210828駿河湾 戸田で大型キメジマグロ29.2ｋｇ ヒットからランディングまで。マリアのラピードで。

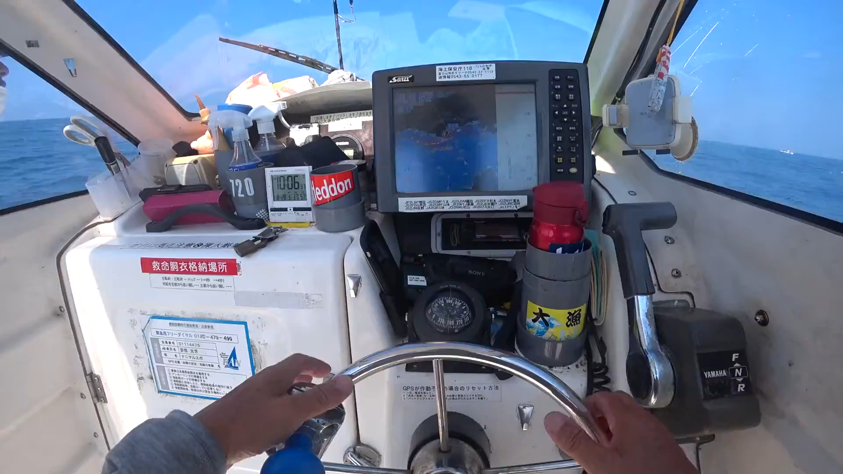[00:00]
あ、これすごいわ。真っ黒真っ黒。